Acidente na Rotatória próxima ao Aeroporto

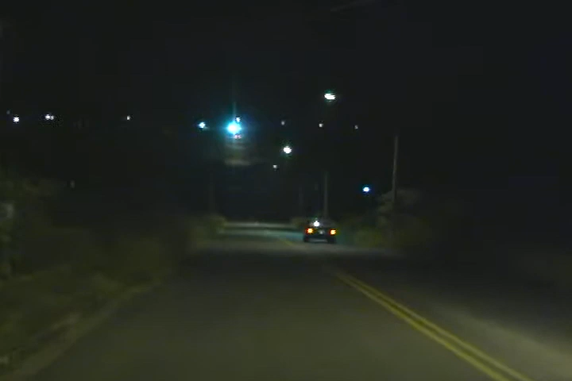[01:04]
Os postes de luz existentes na avenida Valdomiro Cecílio Ribeiro são interrompidos na altura da rotatória, que mesmo estando no perímetro urbano, está inserida na extensão da MG 450.